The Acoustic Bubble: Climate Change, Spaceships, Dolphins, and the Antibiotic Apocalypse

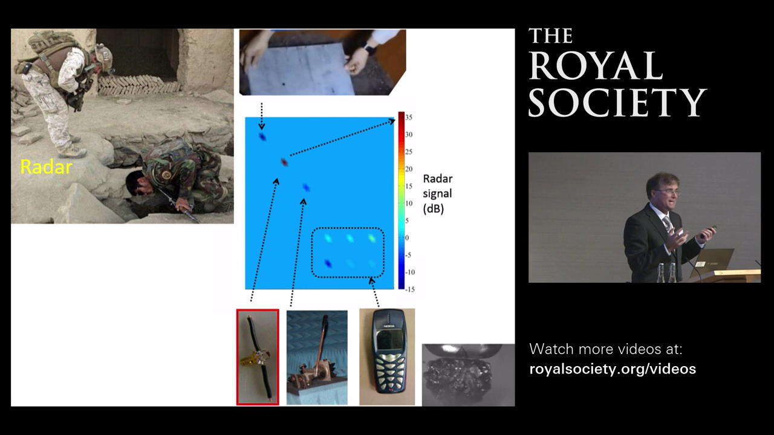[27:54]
whether it's turned on or not, whether you've driven a car over it a few times or not. Finding a mobile phone would be valuable. If this building collapsed, we wouldn't find you with radar because you're just bags of water. But you each got a mobile phone. And if we can make the phone, mobile phone scatter 1,000 times more strongly than all the other
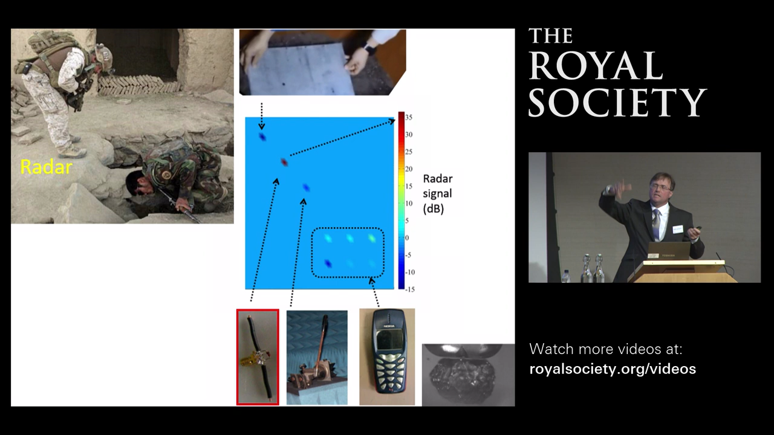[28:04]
girders and cavity ties and all the rest of the bits of metal, then we can find you. Okay.